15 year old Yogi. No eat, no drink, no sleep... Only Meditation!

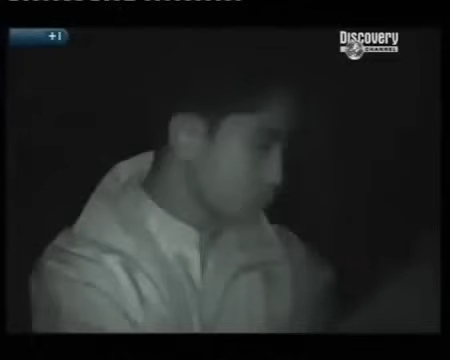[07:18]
we are moved back to the 50 meter fence too far away for our infrared cameras to